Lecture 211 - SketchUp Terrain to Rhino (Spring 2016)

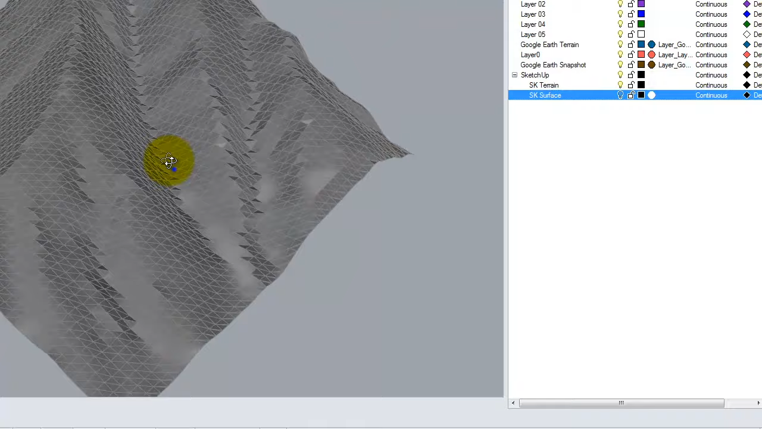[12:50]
and now we have just this little piece of terrain okay so if I look at this carefully right it this is what's called the triangulated mesh
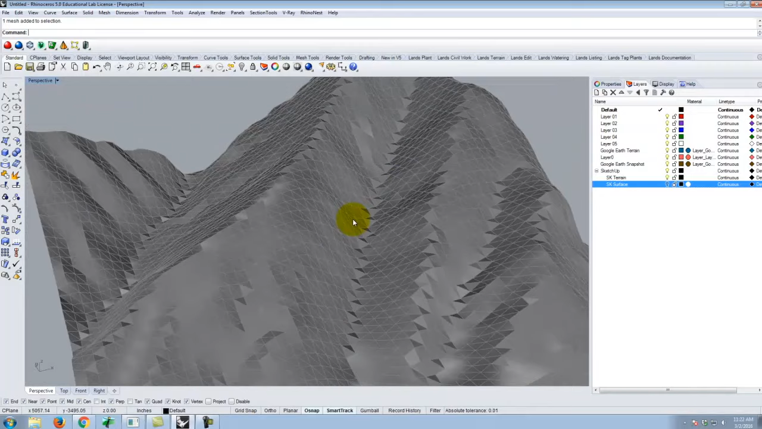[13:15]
really not the most attractive or nice piece of terrain it's kind of chunky would probably be the best way of describing it so we want to take this mesh and we want to convert it into a nice smooth NURB surface that we can work with a nice smooth Rhino
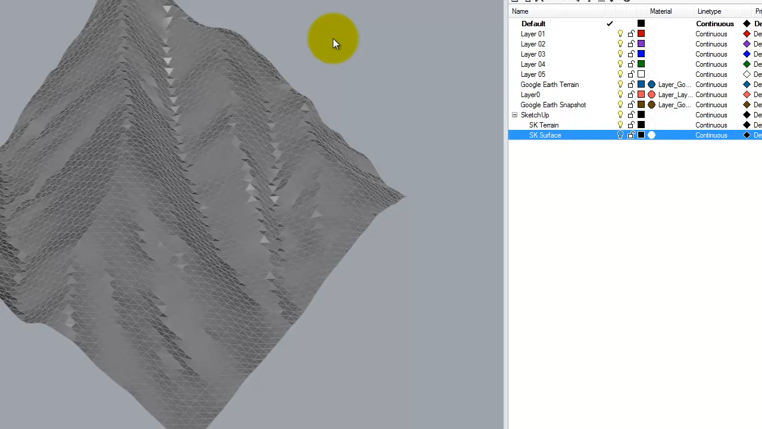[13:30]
surface and so we're going to do that using a command called contour and I have a
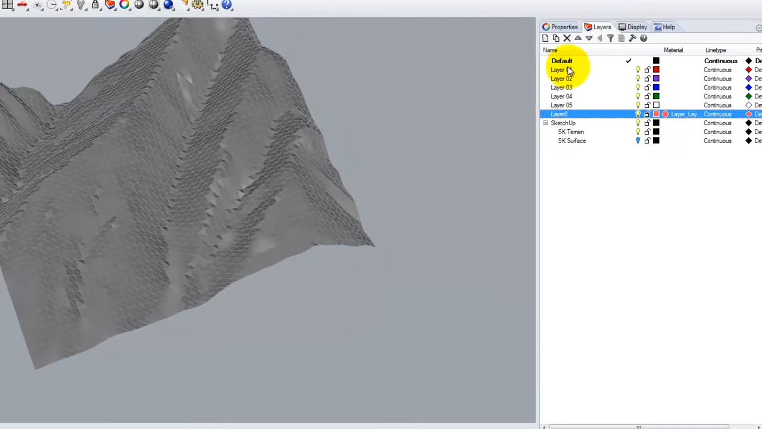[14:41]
Steve is still there we're gonna have to get rid of Steve later that was the little person that came and so let me go ahead and I'm gonna start working and we'll work on layer one and I'm gonna call this contours X and I'm also gonna have a contours
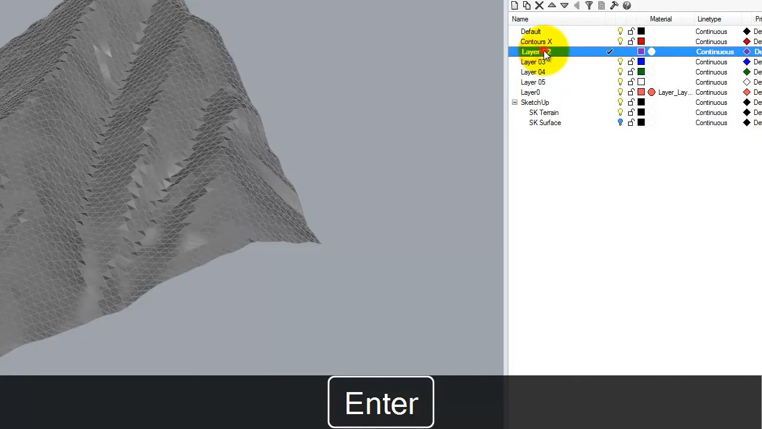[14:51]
Y so I'll make that layer first why so we're gonna start with contours X so contours X is the active layer I double clicked on it I have the little
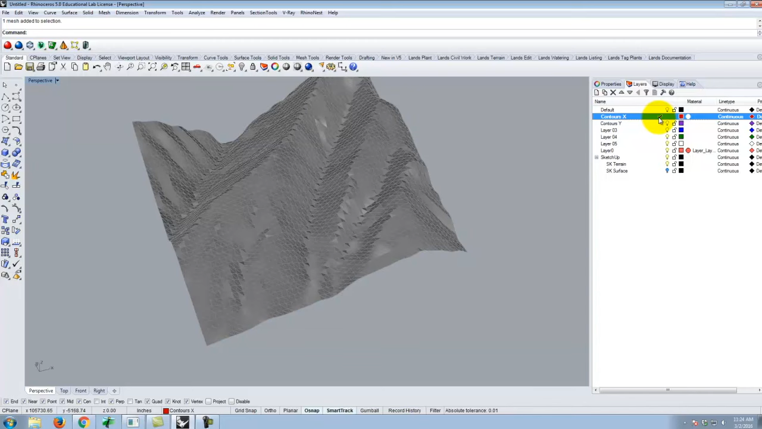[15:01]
checkbox and what I'm gonna do is I'm going to use a command that basically takes a surface and runs a bunch of parallel lines across it and
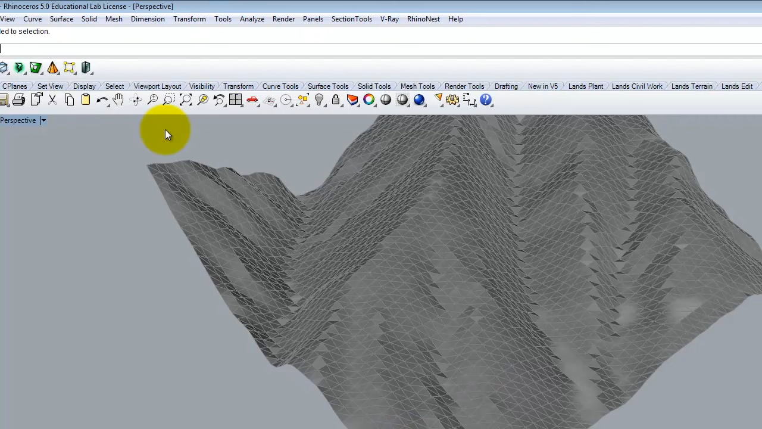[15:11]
that that that command is the contour command and I can get to it by typing contour
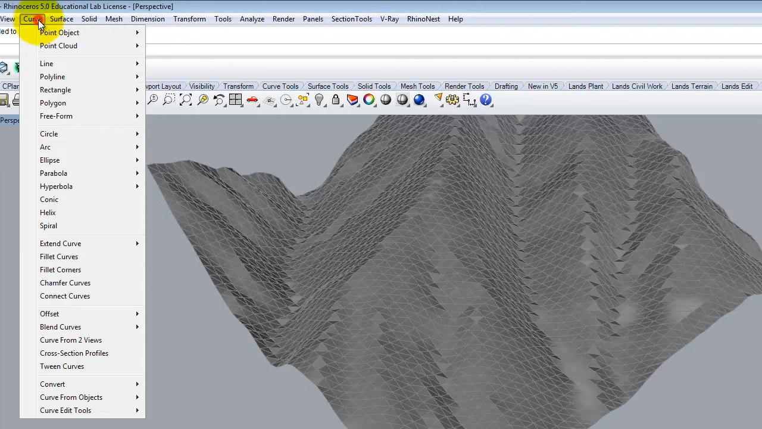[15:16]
or I can go to curve curve from objects contour
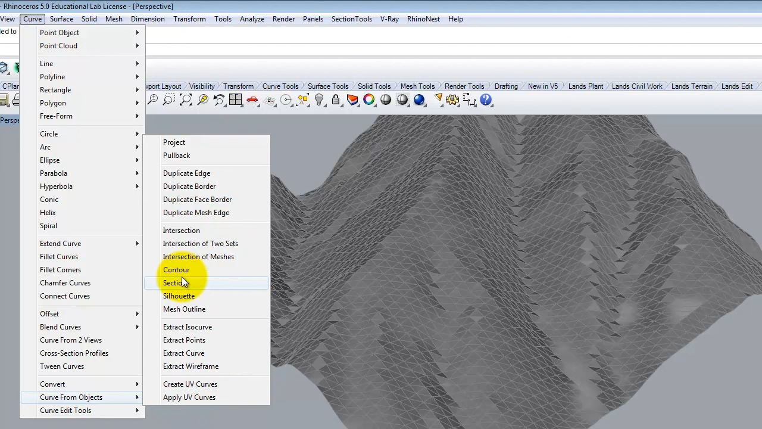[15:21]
right there and when I do that it's gonna say select objects for contours that's step one well the object is going to be this piece of terrain this mesh and so I'll go ahead and press
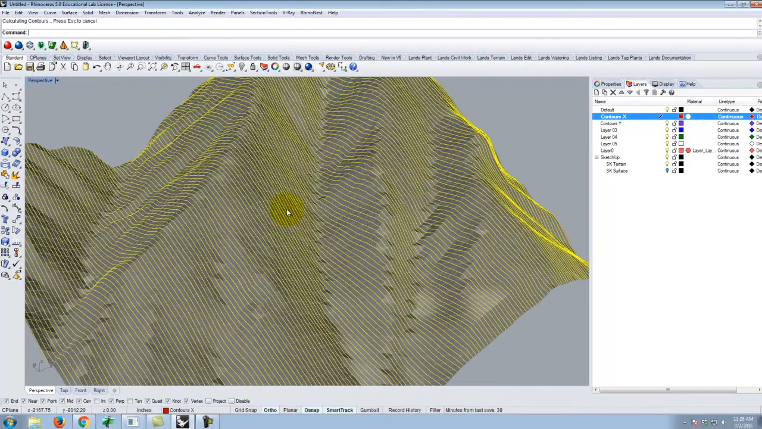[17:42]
of parallel lines and so you can see all of those parallel lines are perpendicular to the x-axis going off in that direction okay
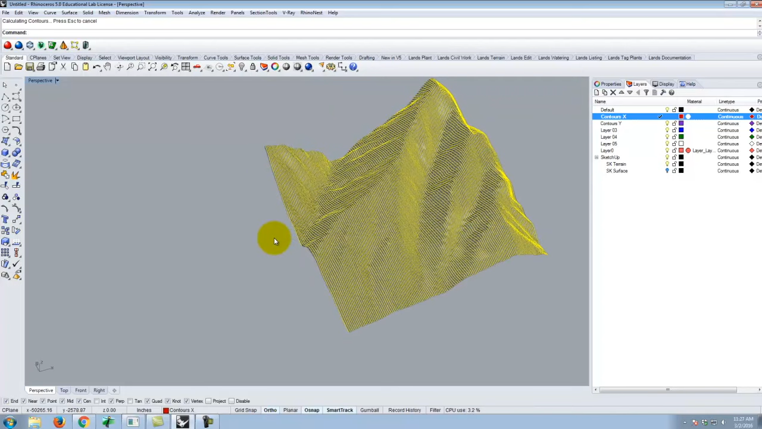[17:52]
I'm going to repeat this going in the y direction and actually I think I'll probably do it at a hundred because this is probably a little bit too dense for what I need so let me repeat it again so curve
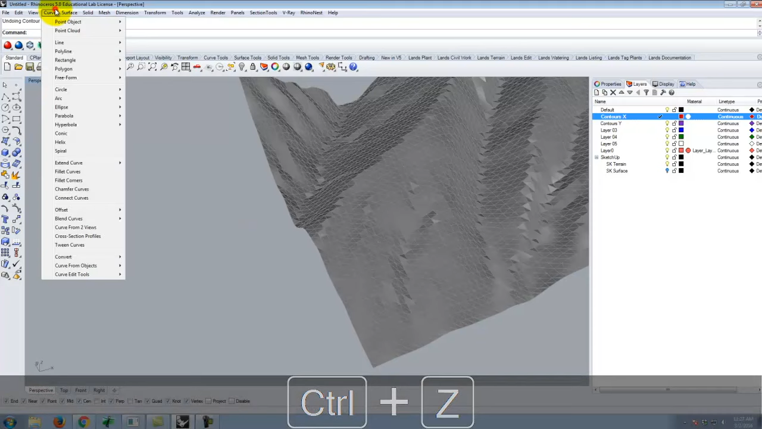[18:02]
curve from objects contour I'm doing the same one over again I'm just going to do it at a hundred feet instead enter
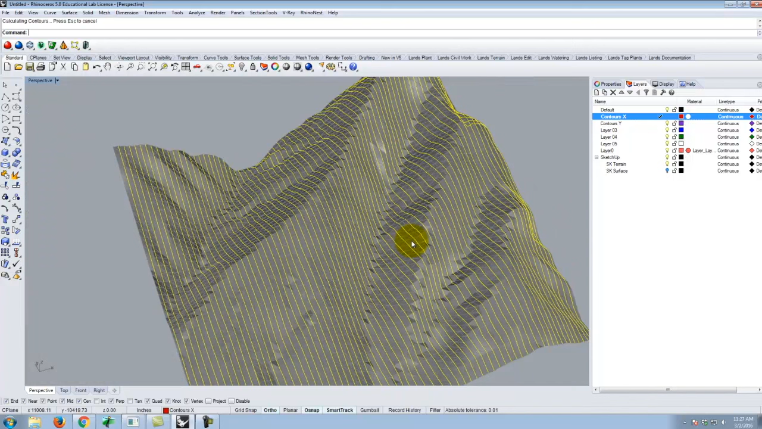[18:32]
the triangles are all relatively flat surfaces I don't need too much more than that okay so next I want to change my layer from x to y okay now it's on y and before I do the contour command I need to deselect all of the lines okay I have to make sure that they're not selected anymore if you do a contour right now and you do a contour from this point going in the y direction you'll get a bunch of little points
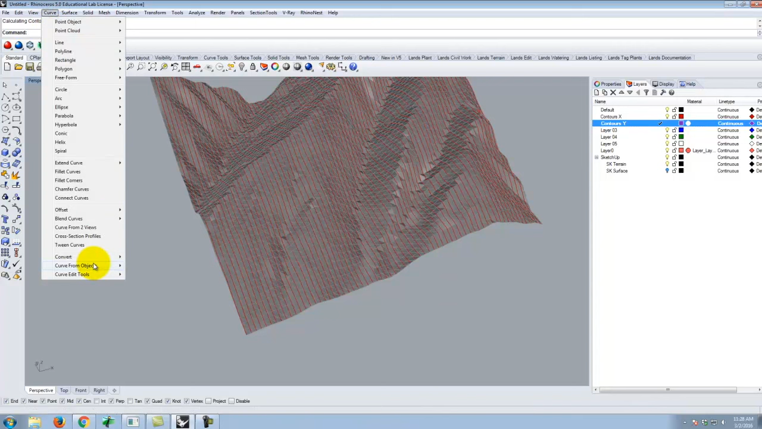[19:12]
from objects contour the object is again going to be the surface there it is enter we'll start